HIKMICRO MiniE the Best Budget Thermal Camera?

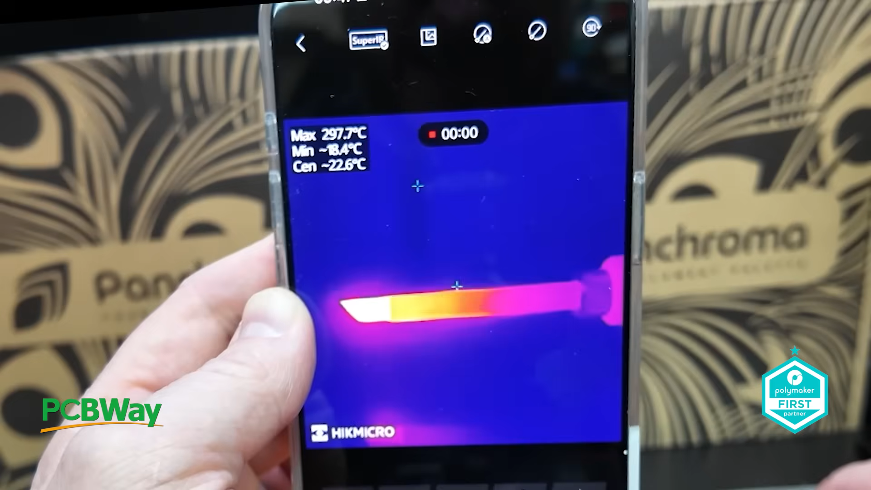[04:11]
On screen: max 297.7°C
So we we should be heating up to 300 degrees now and at the minute we are peaking at 299.9
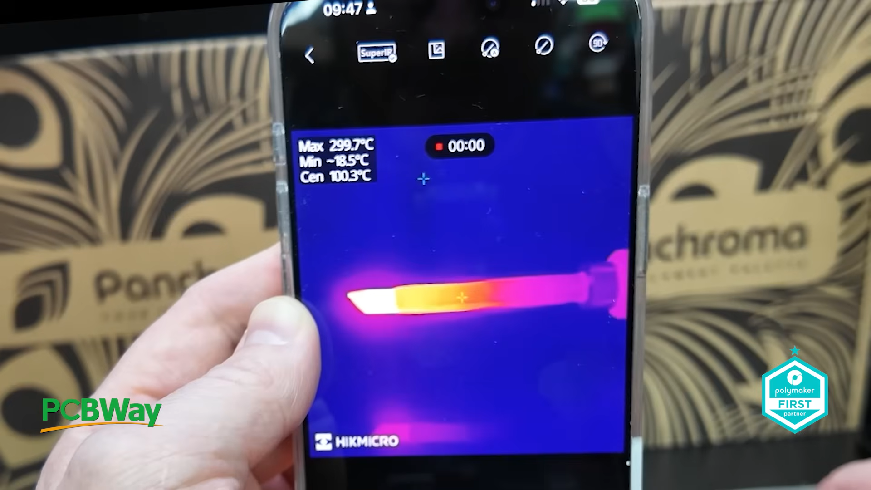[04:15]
On screen: spot 100.3°C, max 299.7°C
which is pretty damn hot 300 degrees we're up to now.
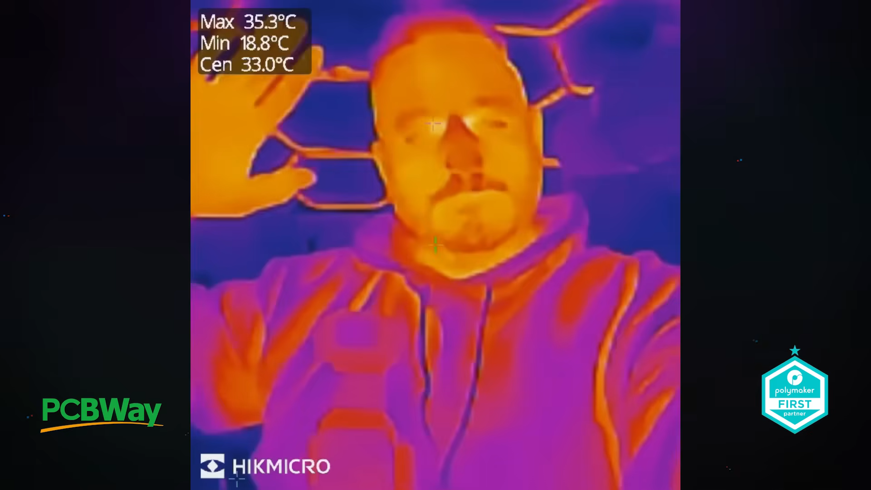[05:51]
On screen: spot 33.0°C, max 35.3°C, min 18.8°C
Now one of the coolest features is the ability to detect heat loss which is perfect for checking insulation or energy efficiency around your home.
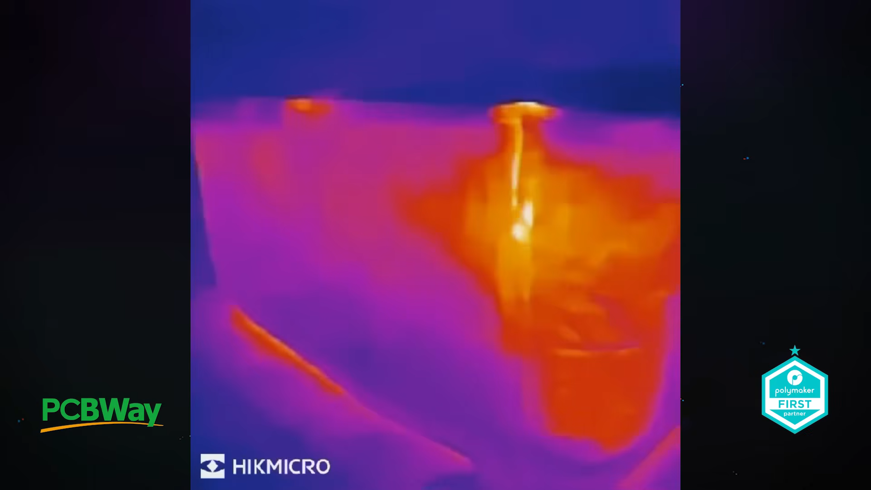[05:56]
For example here's a look at our hot tub and last year we added a thermal jacket to keep the heat in during winter and as you can see from the thermal readout
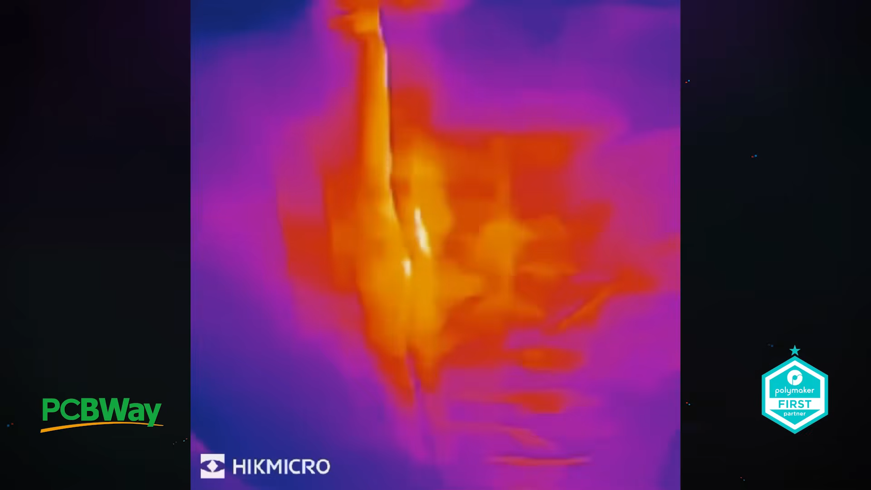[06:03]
the jacket certainly does help it's holding in more heat
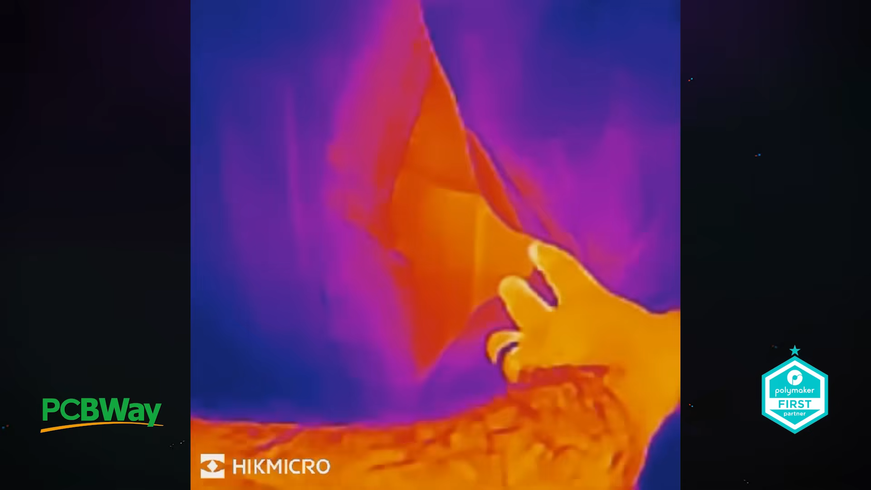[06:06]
than without it but the camera also did show that it's not completely efficient with some heat still escaping through
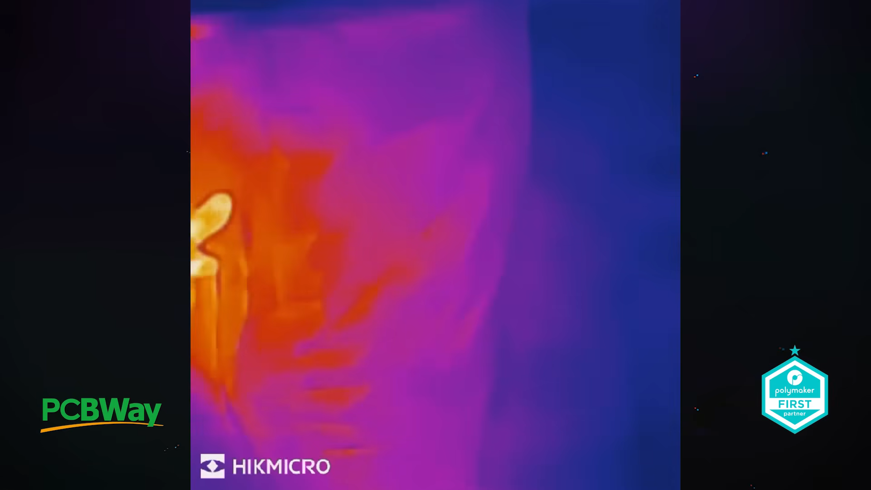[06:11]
weak spots so certainly down the bottom of the hot tub and certainly around the zip. This is a great example on how useful thermal imaging can be for identifying problem areas that you might not see otherwise.
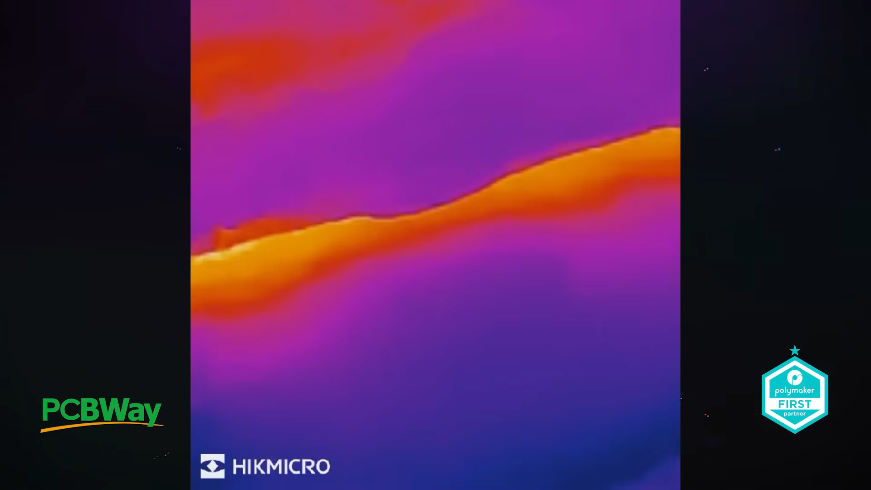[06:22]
This not only highlights problem areas but also gives you the opportunity to be proactive in
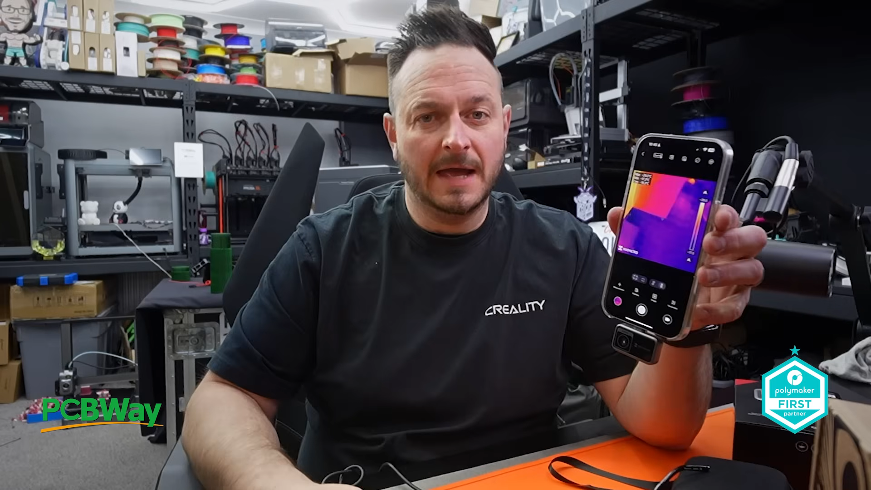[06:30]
It also turns out that I was incorrect and you can actually turn it upside down and there is a little button in the corner here that changes it by 90 degrees so I can kind of have what I want which is good right?
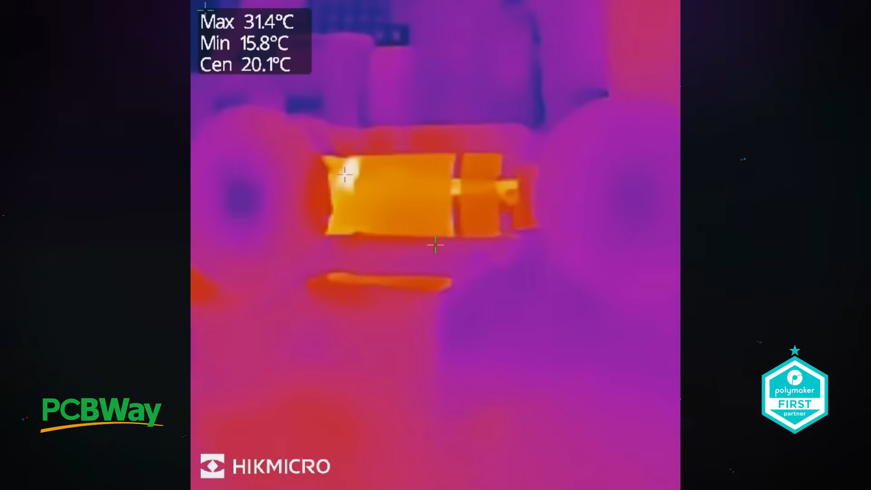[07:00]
On screen: spot 20.1°C, max 31.4°C, min 15.8°C
Now during normal operations the heat levels ran up to around about 30 degrees and this is a great example on how the camera can
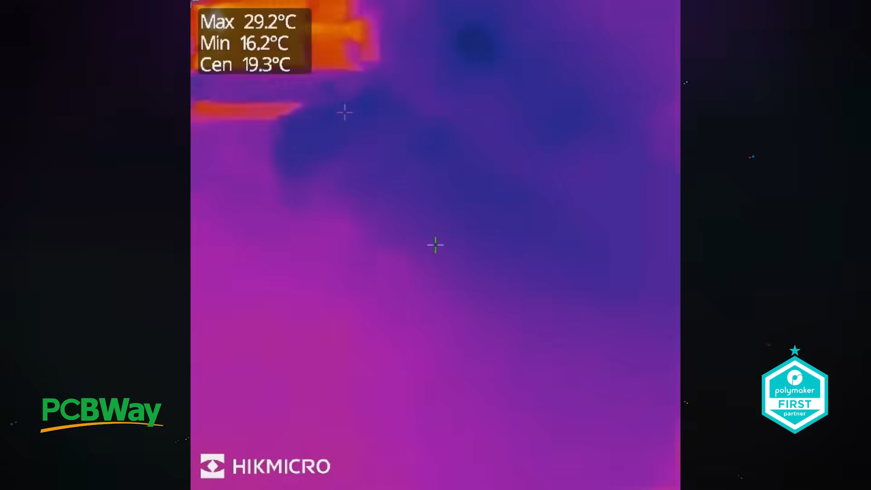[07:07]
On screen: spot 19.3°C, max 29.2°C, min 16.2°C
measure heat and monitor heat
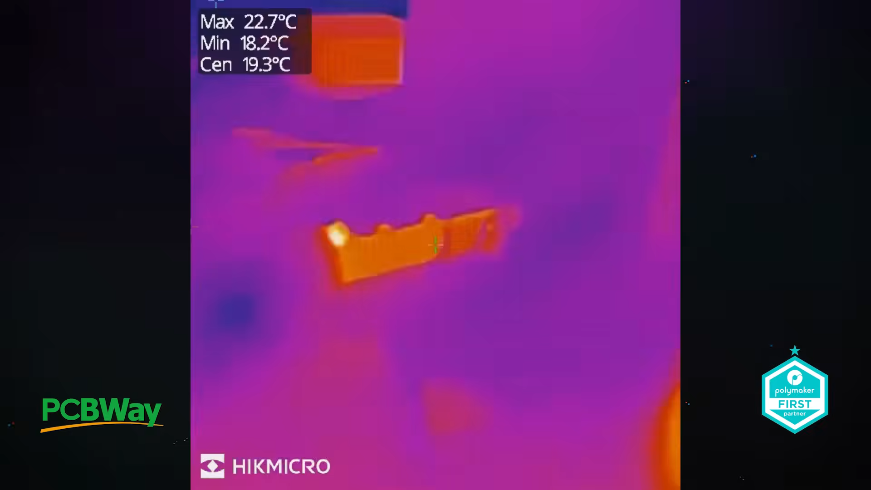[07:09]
On screen: spot 19.3°C, max 22.7°C, min 18.2°C
transfer into materials like thermoplastics especially those
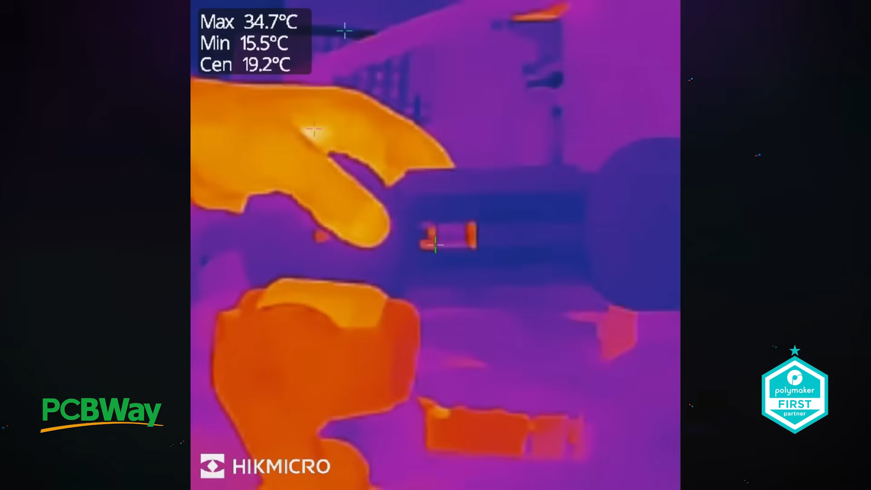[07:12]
On screen: spot 19.2°C, max 34.7°C, min 15.5°C
with lower melting points so it's perfect for ensuring that everything stays within a safe operating condition and
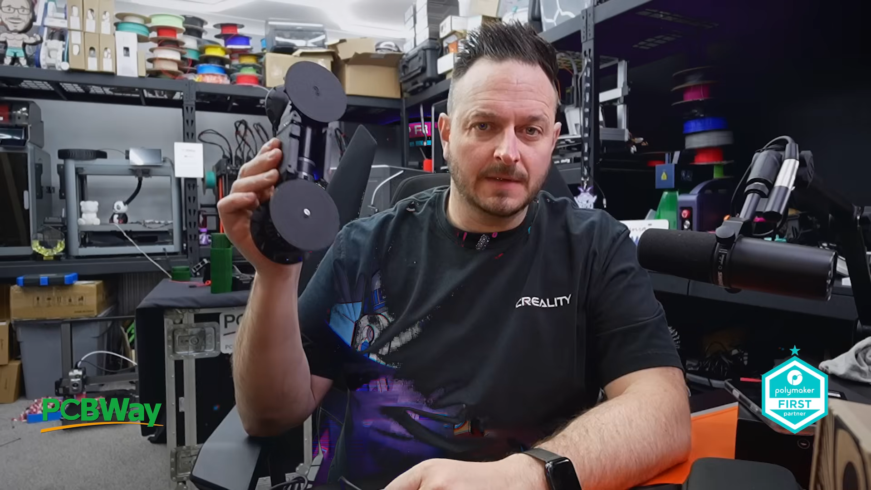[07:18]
that's great of course because it's something that you can't just assume by touch or by the naked eye.
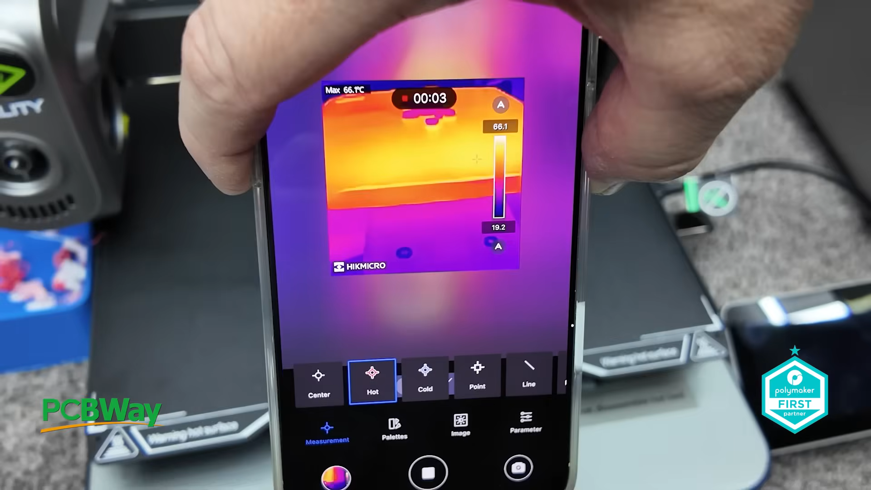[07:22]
On screen: max 66.1°C
When it comes to 3D printers though it's a similar story.
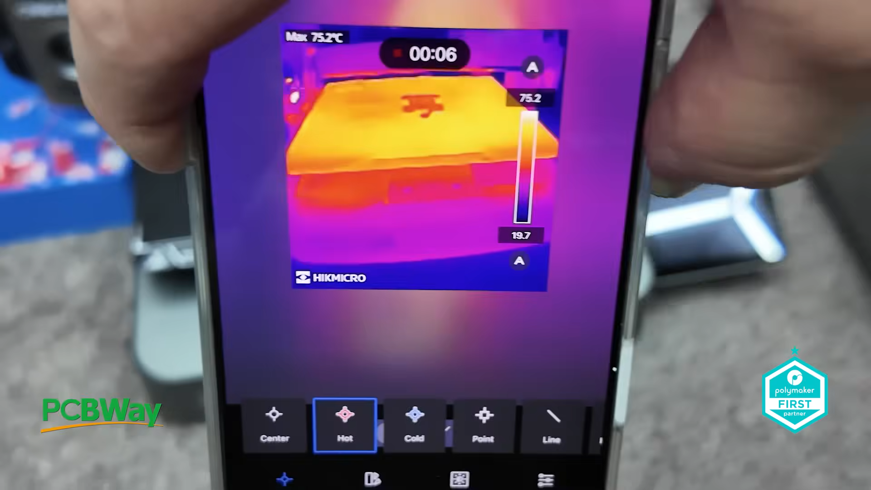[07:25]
On screen: max 75.2°C
You can observe the non-invasive temperatures with the thermal
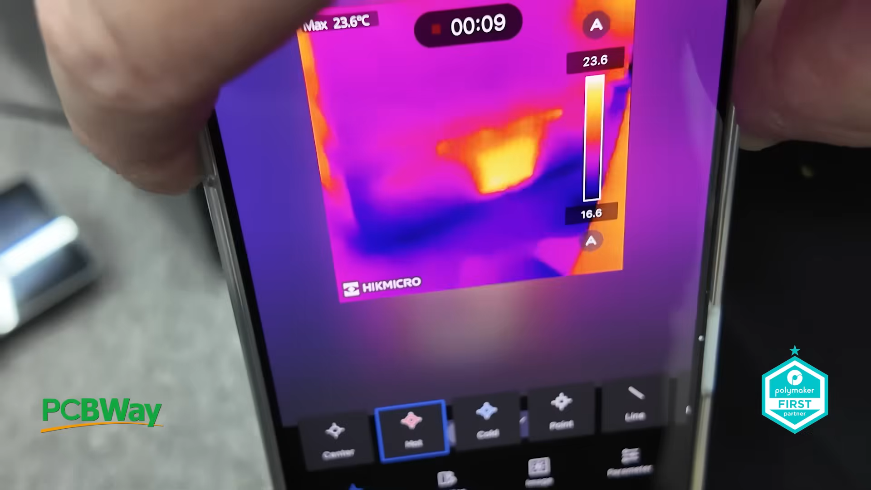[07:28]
On screen: max 23.6°C
camera and in this case the bed appears to be hotter with the thermal camera than it does on the printer's screen output.
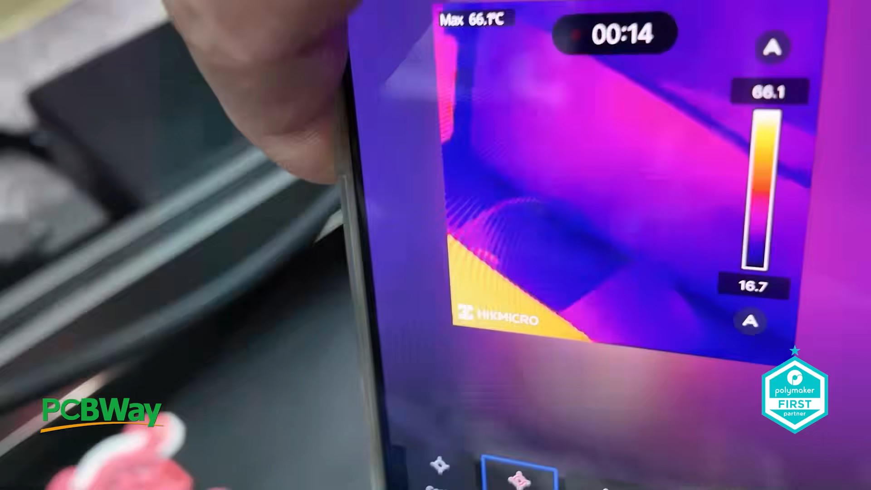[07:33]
Now there's a number of reasons for these differences such as the distance between the camera and the surface,
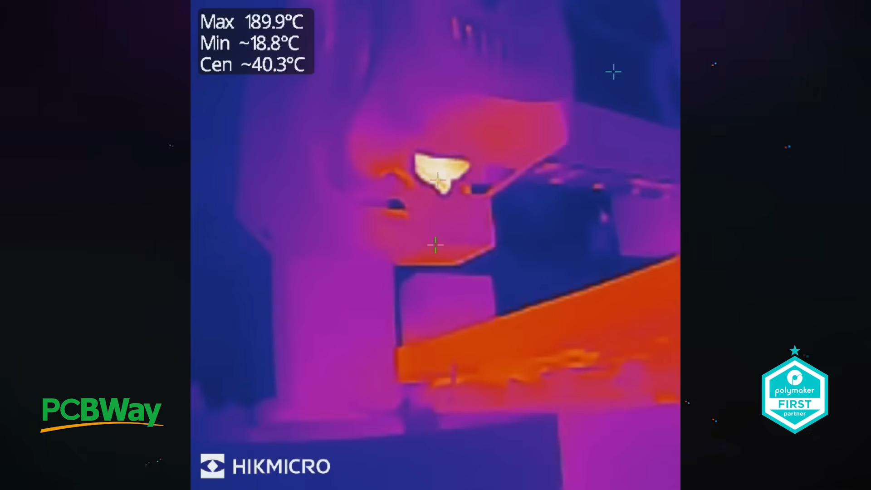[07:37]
On screen: max 189.9°C
the material properties of the bed like for instance heat retention and the type of sensors used on the printer output.